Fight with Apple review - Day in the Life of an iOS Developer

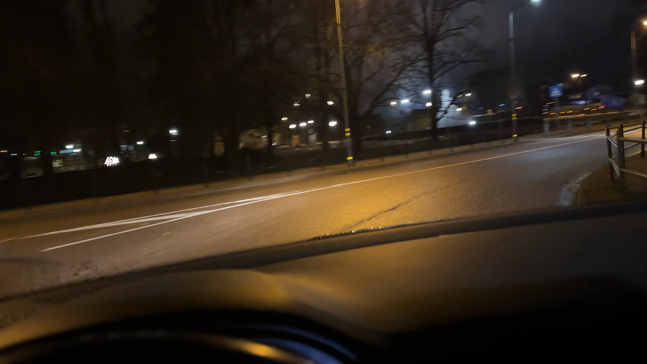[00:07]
I'm just rolling out of the bed going to restroom and then I'm out on the street and driving my wife to the train station and yep, that helps a lot to wake up.